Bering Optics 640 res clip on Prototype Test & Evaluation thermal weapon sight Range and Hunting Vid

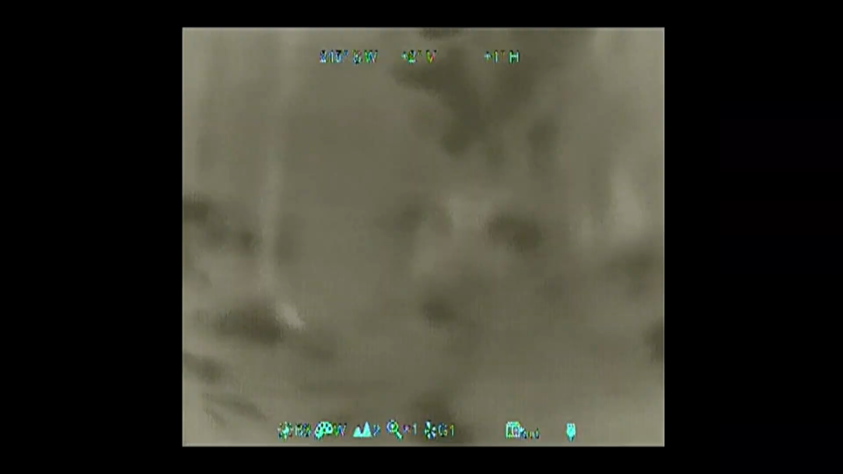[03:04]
Okay, so this is a zero verification at 100 yards.
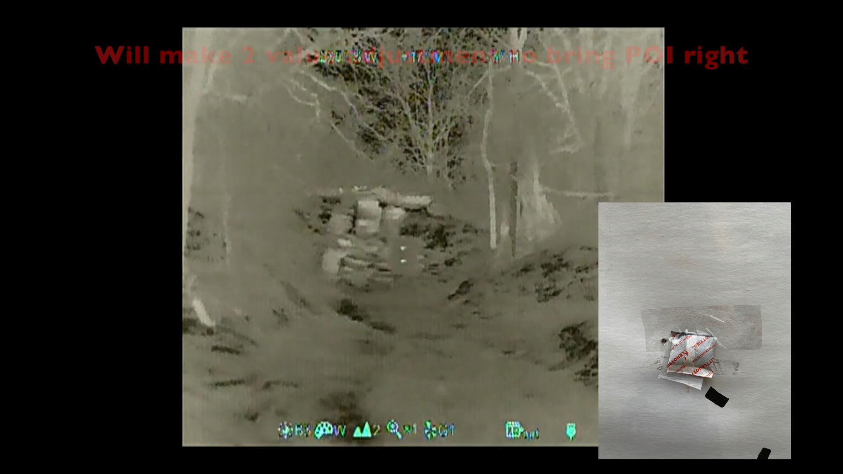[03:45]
Okay, the gun is made safe. No loss of focus.
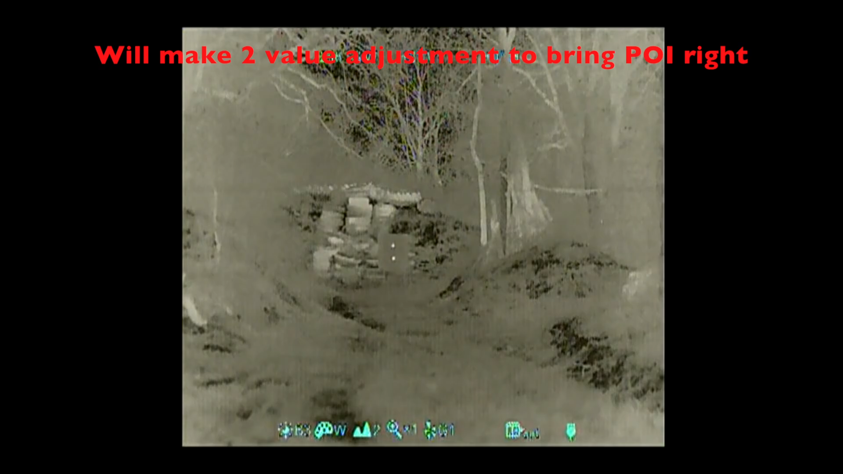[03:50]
No loss of power. The clip-on seems to be doing well.
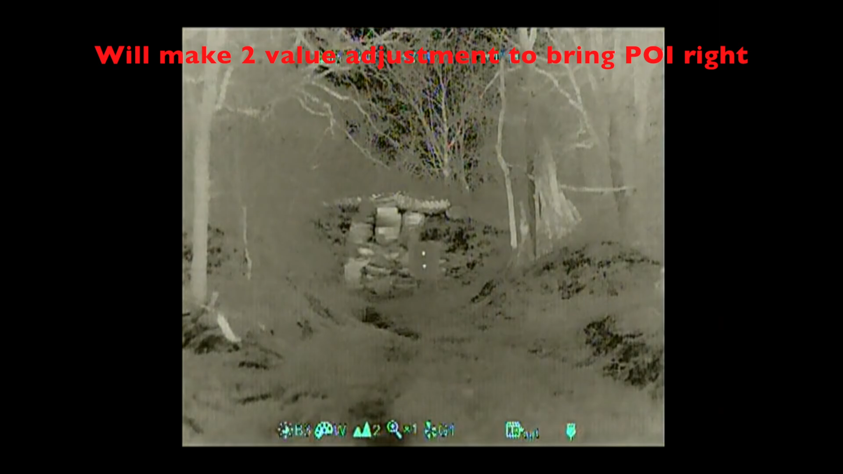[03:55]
Let's go check. All right, we're back.
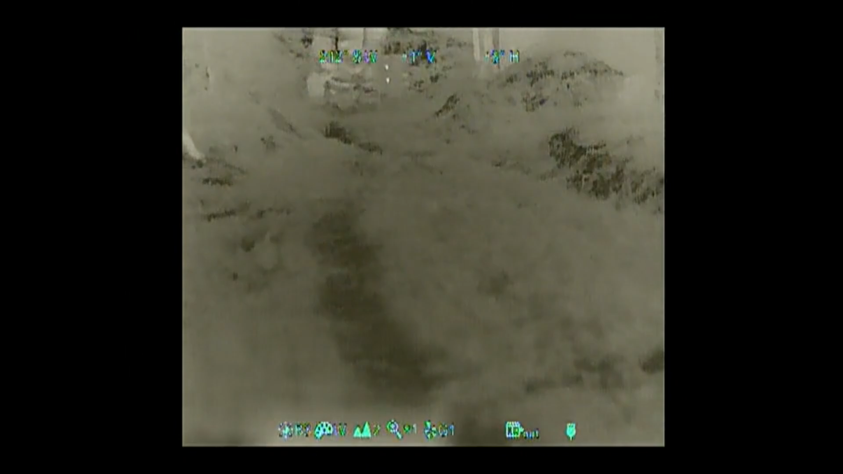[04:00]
My zero verification, it wasn't that far off, having taken both the day optic and the clip-on off, but it was not true, so I made a slight adjustment to my zero.
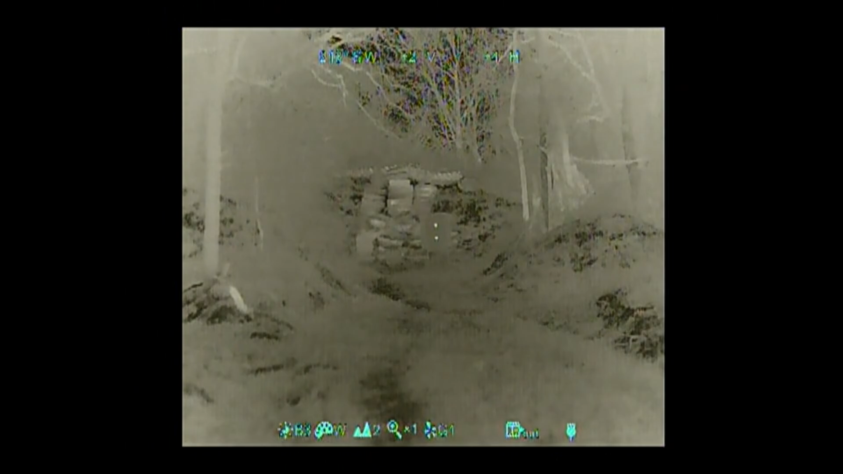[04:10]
And now I'm going to check how the points of impact shift, if they do at all, under digital zoom. The bearing 640 clip-on has added a feature of digital zoom when in clip-on mode.
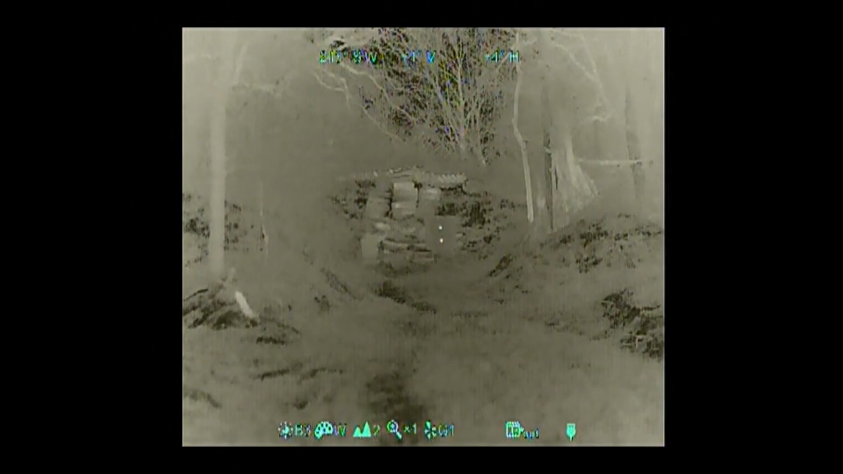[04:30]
I am at one times base magnification. Let me go ahead and cycle through it so that you see what I'm looking at on the video. So that is two times, and that is four times, and then back to one time.
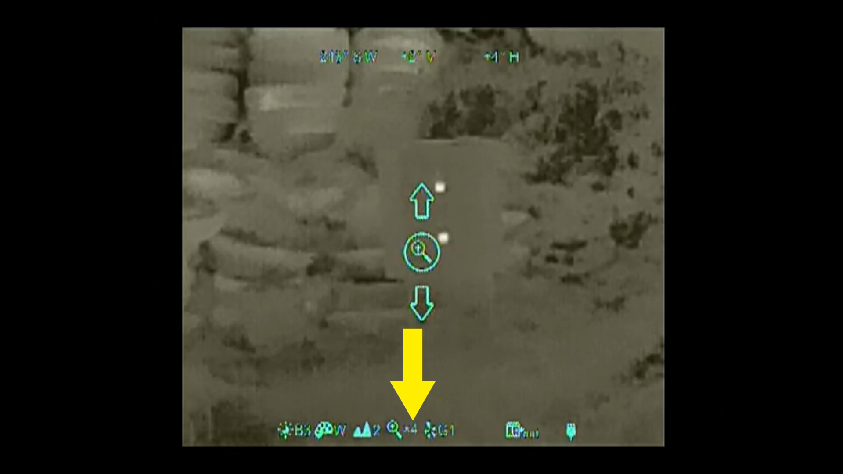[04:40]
One time digital mag, going to six on the day optic.
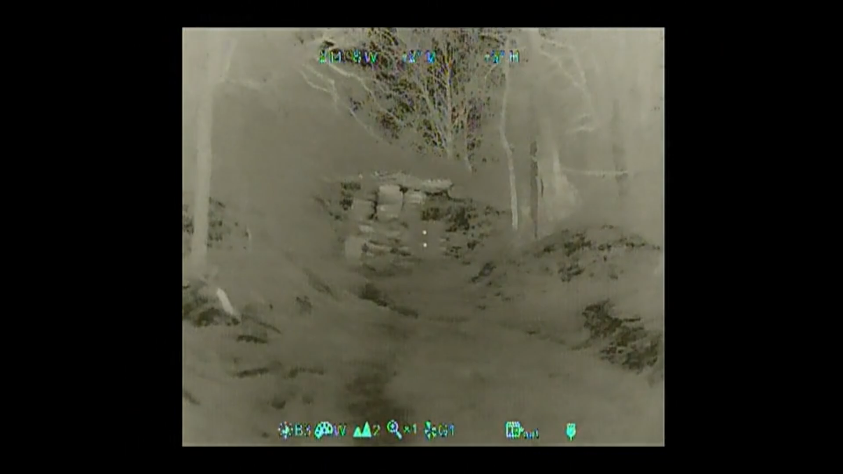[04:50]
We will take one shot, and my spotter will call on the lower hand warmer, if he can see the impact.
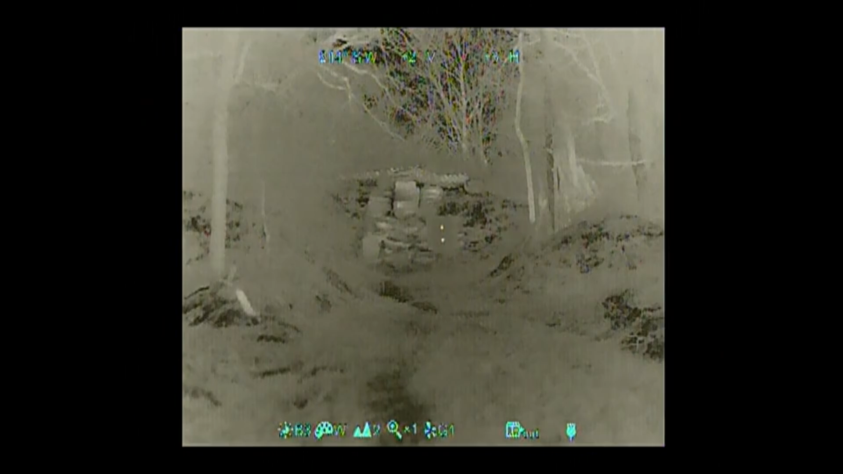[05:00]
I'm going to aim dead center of it. I believe it is just off the hand warmer at three o'clock.
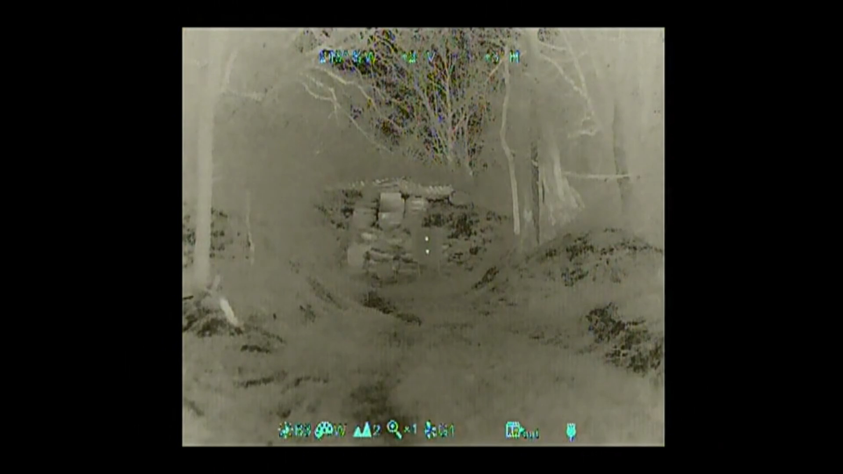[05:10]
Okay, so he's calling right edge of hand warmer, and now I'm going to back down to two times on the day optic. I'm going to step up to two times on the clip-on.
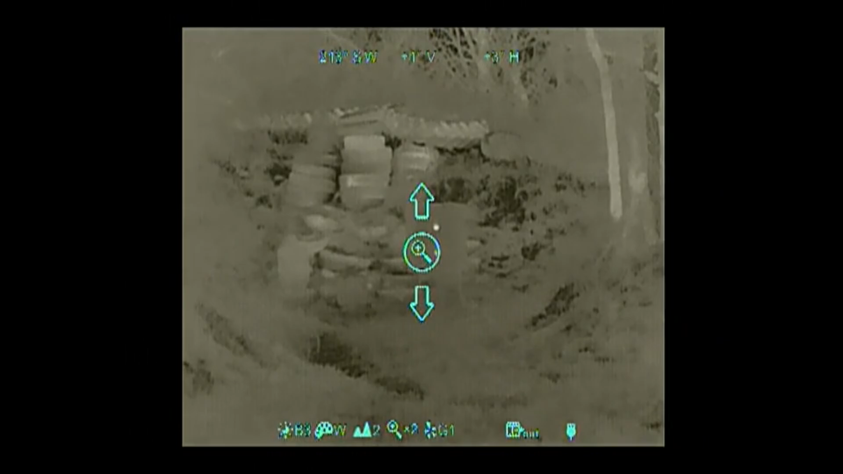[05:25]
And I am looking now as I progress through the day optic's magnification,
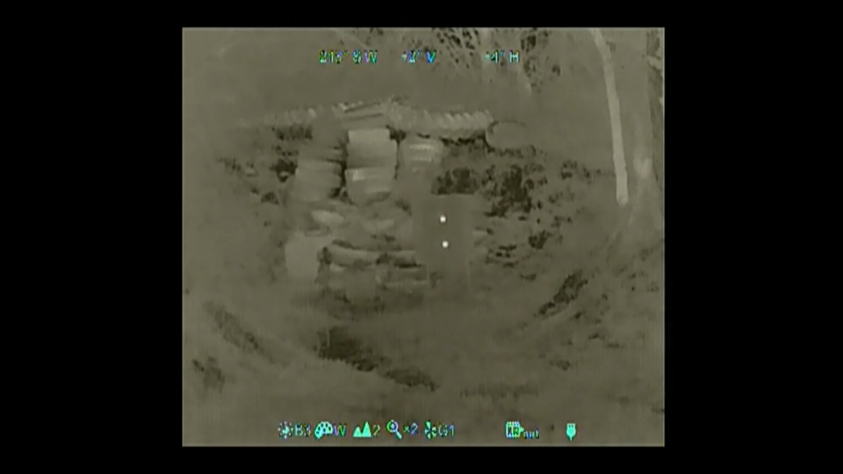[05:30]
if it gets too blurry, but it keeps very good focus all the way up to six times on the day optic.
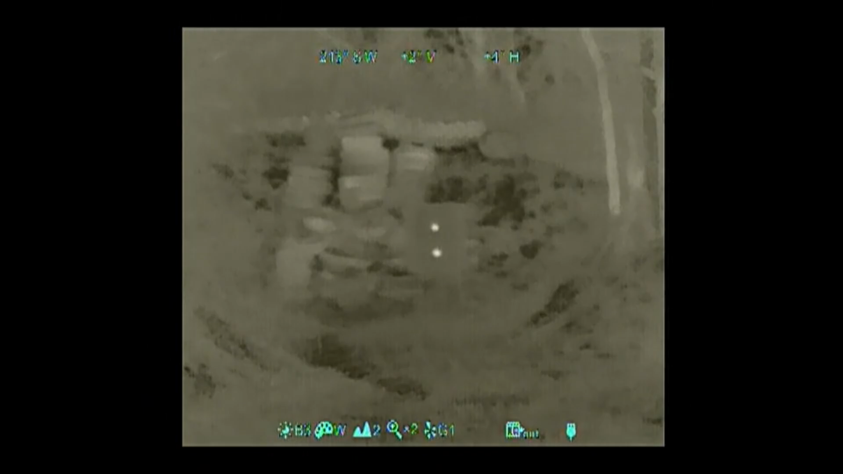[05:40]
I'm now adjusting some focus on the clip-on. Here we go. Second shot.
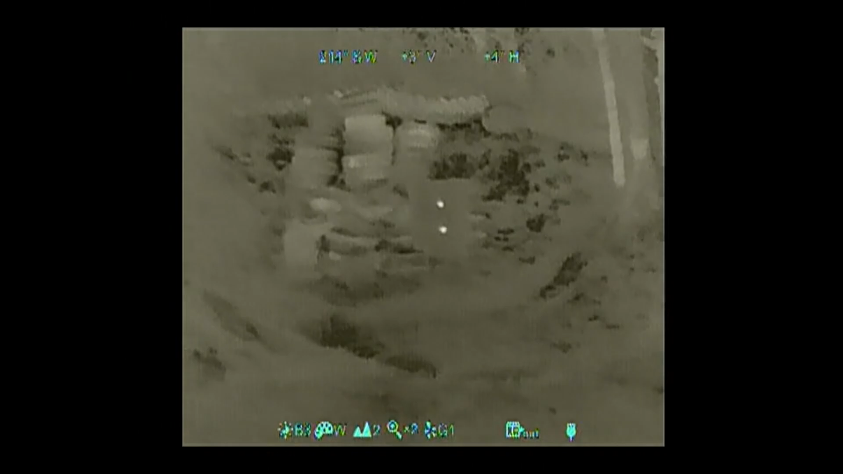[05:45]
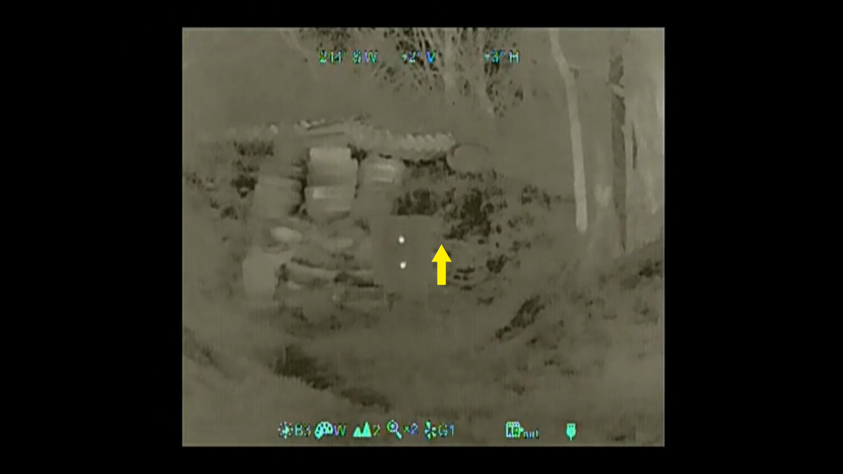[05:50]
An inch high from there. Okay. I'm backing down to two times on the day optic.
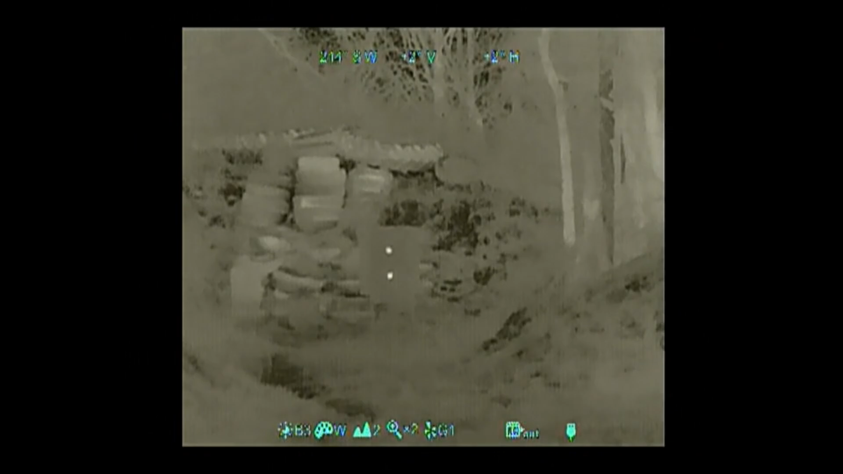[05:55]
I am going to max zoom on the clip-on, which is four times.
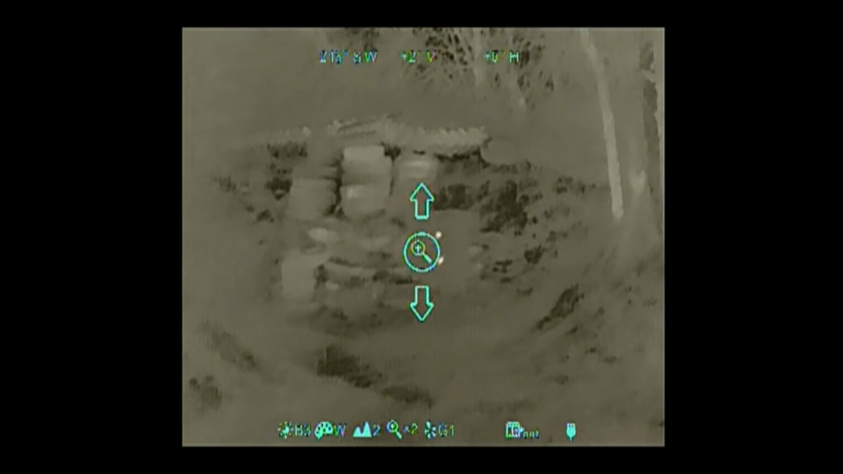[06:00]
At two times on the day optic, it looks great. And now I'm going to go all the way up to six times.
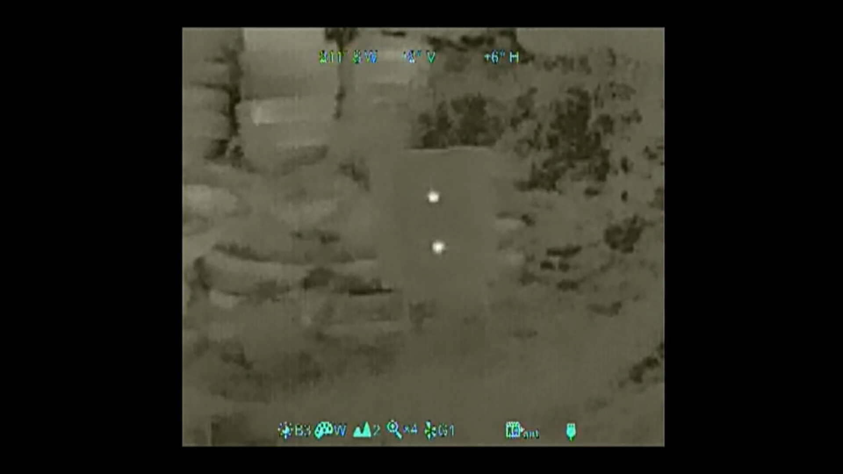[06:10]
And I'm just now starting to get some slight pixelization. Um, but it's a very usable image, and I'm going to go ahead and take this third shot right now.
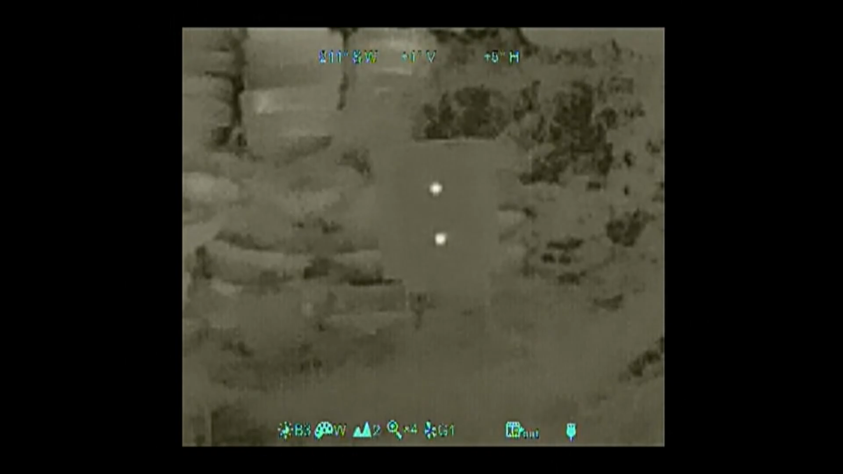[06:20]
Very close to the last shot. Okay.
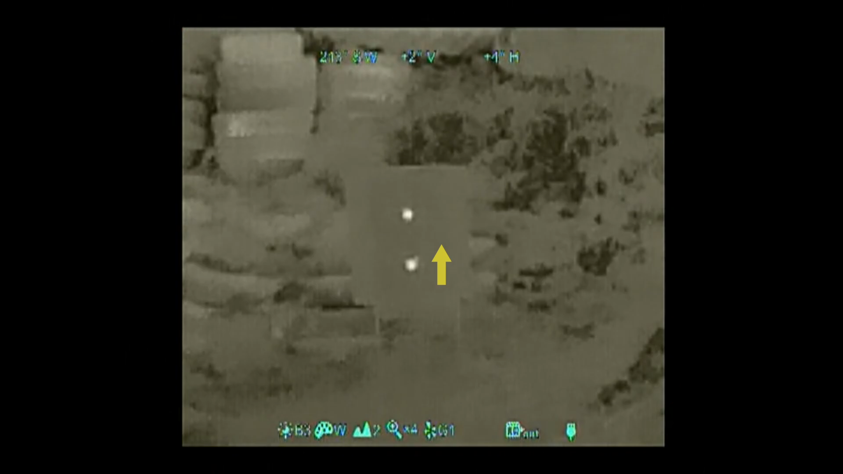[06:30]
And I'm going to take the zoom and come back to native.
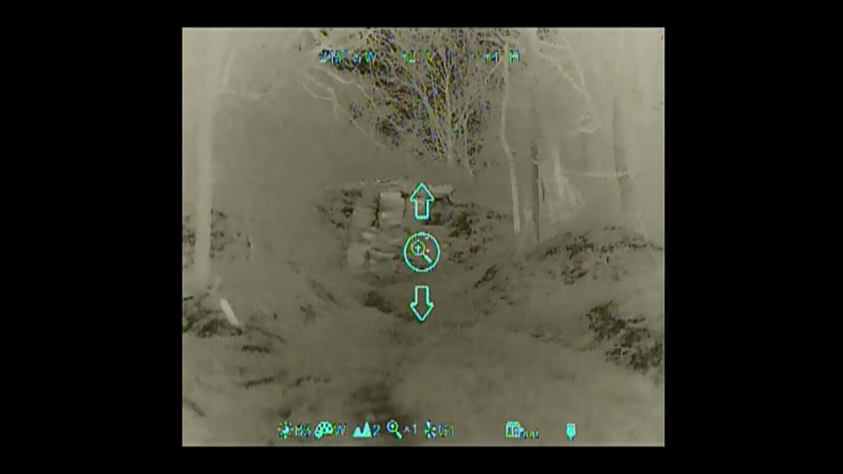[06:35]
Dial the daylight down to two.